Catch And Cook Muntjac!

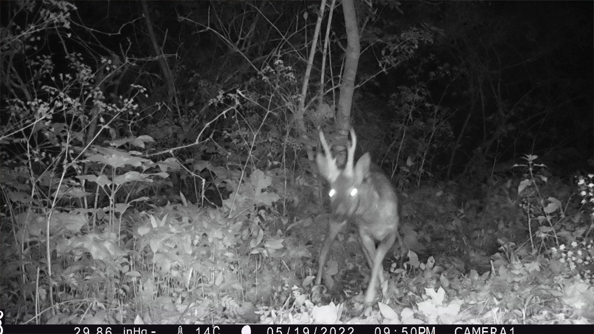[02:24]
so whereas the muntjac still to this day are coming straight through the property